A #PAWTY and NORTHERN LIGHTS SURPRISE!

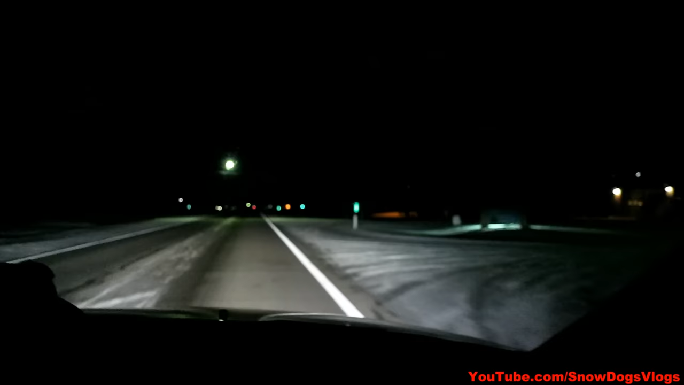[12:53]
So we're driving out to go see if we can see Northern Lights. And I just wanna show you guys. See that on the side of the road there? That's snow. That's probably a good inch of snow. We're not even 5 minutes from home. Nope. So apparently all we had to do was drive out of town to see snow. This is ridiculous. We need to move. We need to move 5 minutes north of town. That's quite a bit, considering we have none in our yard. Look, you can see the tracks from the mailman. That's crazy. This needs to come to my house, please.